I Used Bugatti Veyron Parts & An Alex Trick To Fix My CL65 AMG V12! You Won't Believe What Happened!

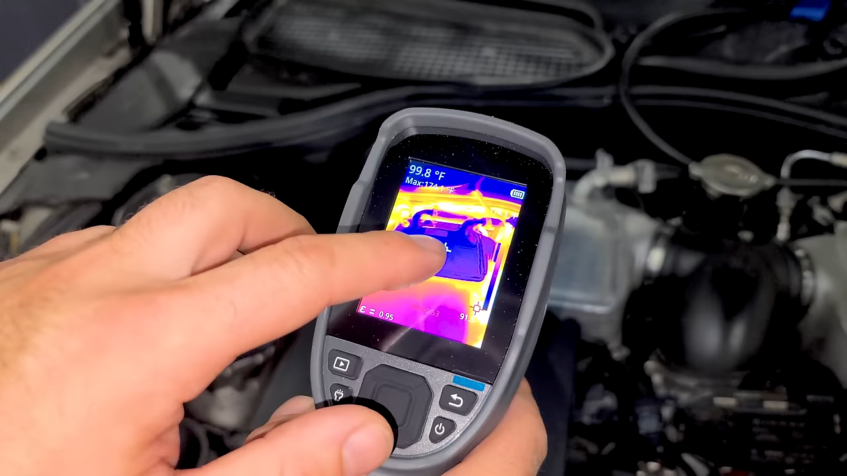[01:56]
So this white target here is going to come up right there in the top left.
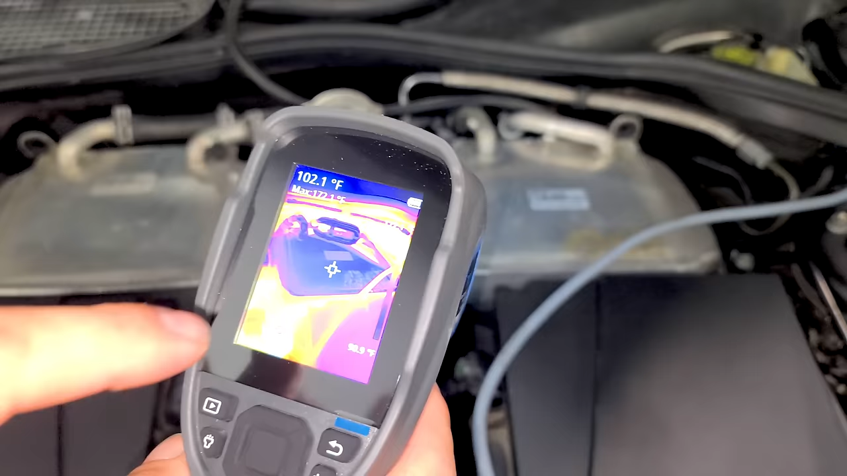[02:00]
On screen: spot 102.1°F
And then this red guy is seeking out hot spots.
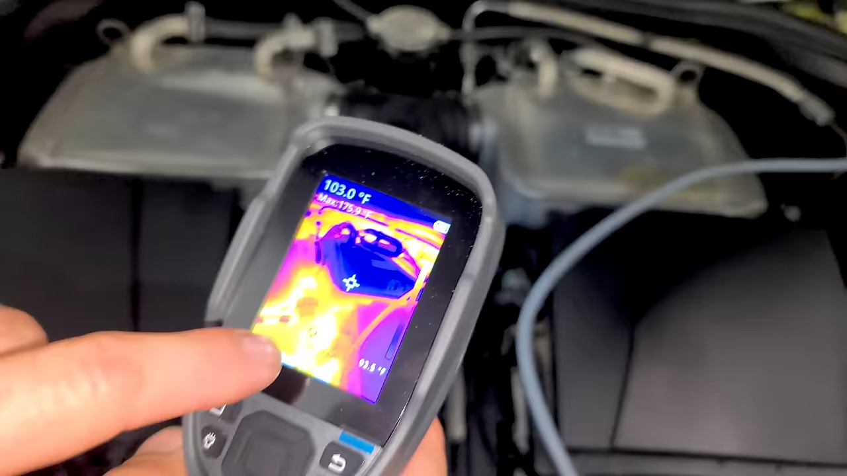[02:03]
On screen: spot 103.0°F
So check it out. If we go over to our molten lava engine, we can see here the max is 184.
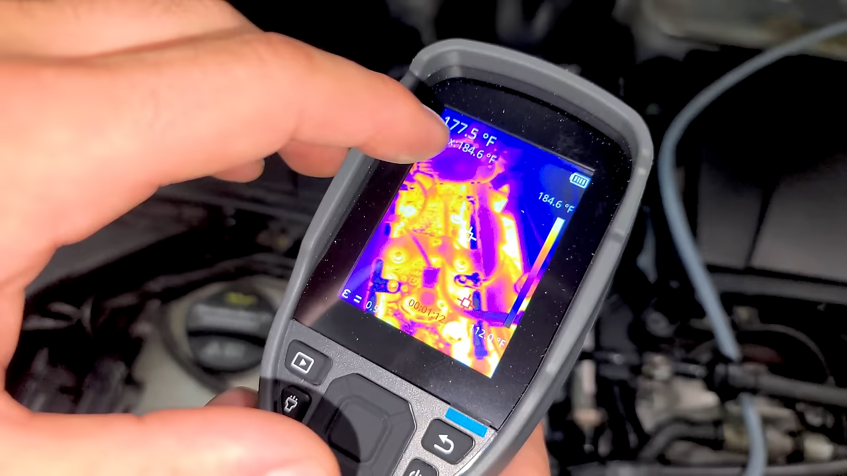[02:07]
On screen: scale top 184.6°F
So that's what you guys are looking at when we use this tool.
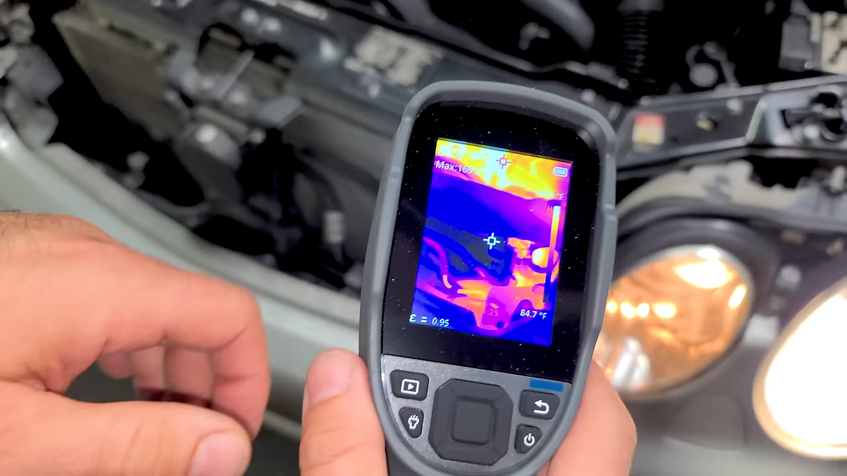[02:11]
So at the end of the last video, I was a little suspect that if we had air bubbles in the heat exchanger, which is this guy in here. So we're going to go around here and take a look at the temperature of the heat exchanger. And there is our tube right there.
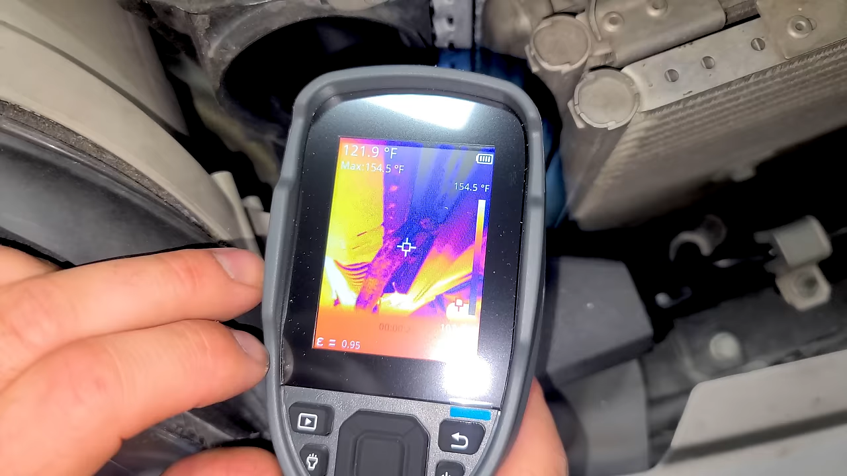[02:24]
On screen: spot 121.9°F, max 154.5°F, scale top 154.5°F
It goes to the intercooler pump. Right where the white target is, that's the heat exchanger, about 95 degrees. And we'll go to the other side here, 105 at the top.
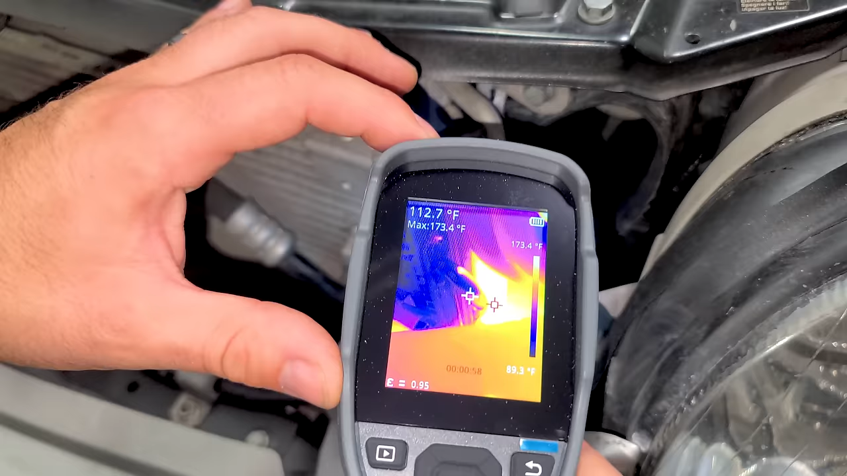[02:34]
On screen: spot 112.7°F, max 173.4°F, scale top 173.4°F, scale bottom 89.3°F
A little hard to tell with everything around it. It's kind of sandwiched in between a bunch of coolers.
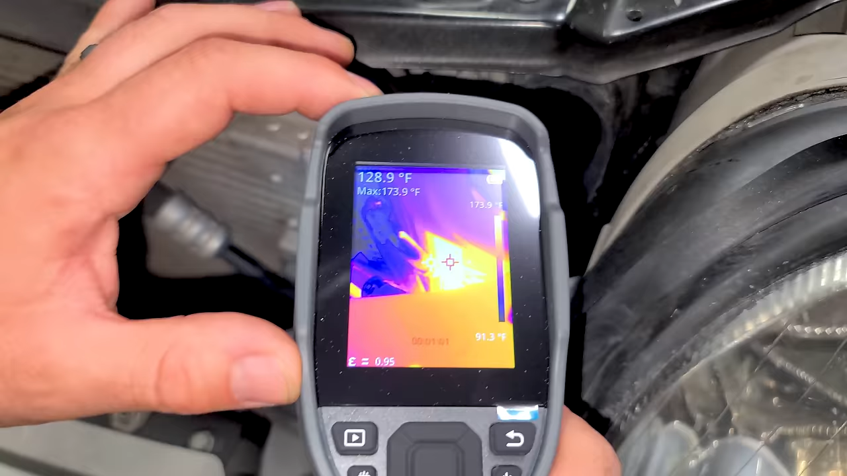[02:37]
On screen: spot 128.9°F, max 173.9°F, scale top 173.9°F, scale bottom 91.3°F
But that's the radiator. That really hot one is the radiator.
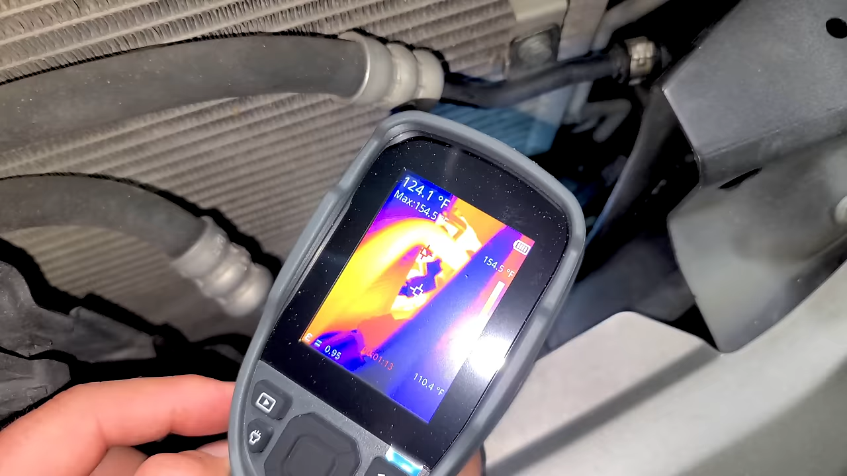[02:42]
On screen: spot 124.1°F, scale top 154.5°F, scale bottom 110.4°F
And there's the hose for it, about 124 degrees.